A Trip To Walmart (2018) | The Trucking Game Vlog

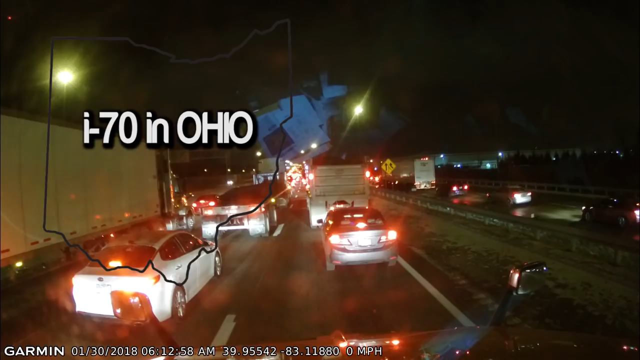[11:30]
I'm not sure, but unfortunately we was forced off the highway. Well, we was forced off of 70, and I had to go a different route by being forced off. What's this guy doing? Okay. So I had to go a different route while being forced off.
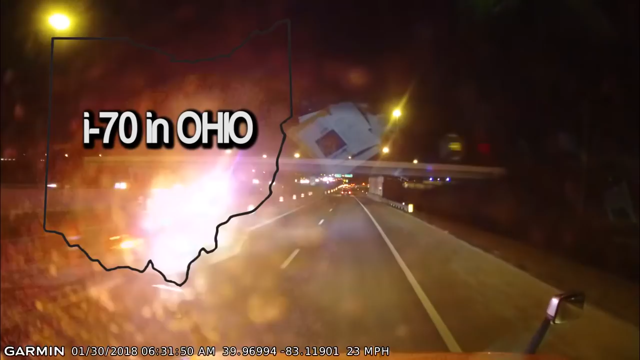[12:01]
So, you know, the good Ram and Nally started going into a hizzy fit with the recalculation.